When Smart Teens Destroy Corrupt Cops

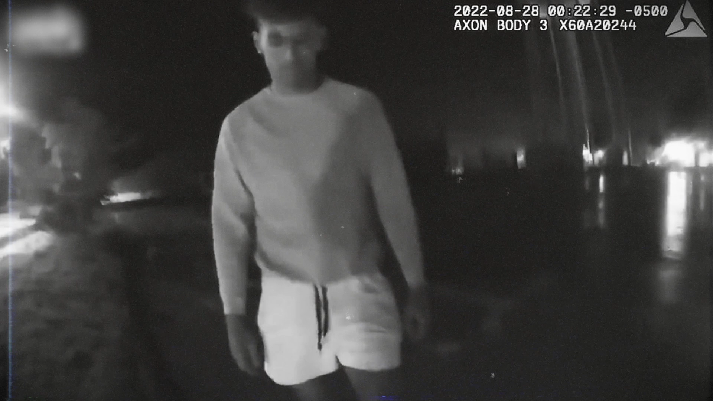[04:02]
So, he resorts to a field sobriety test, even though the kid's in his shorts and it's pouring outside.